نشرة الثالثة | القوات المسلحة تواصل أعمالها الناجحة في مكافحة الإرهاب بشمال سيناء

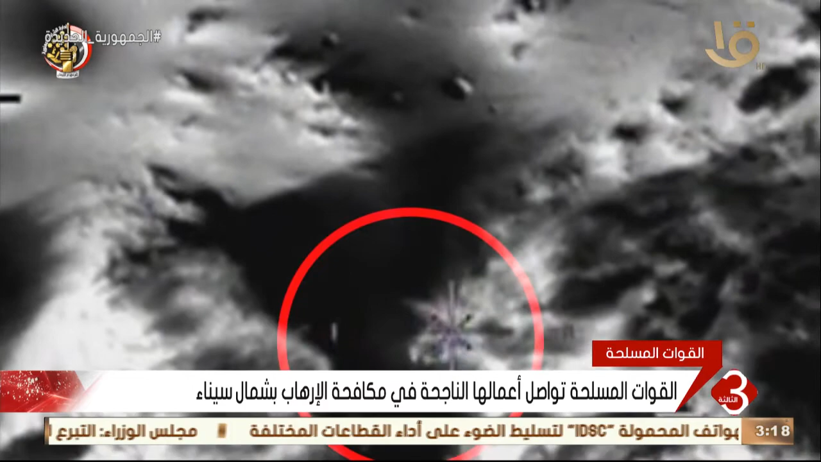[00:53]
يتحصن بها بعض العناصر الإرهابية حيث تم محاصرتها ومداهمتها ونتيجة لمبادرة العناصر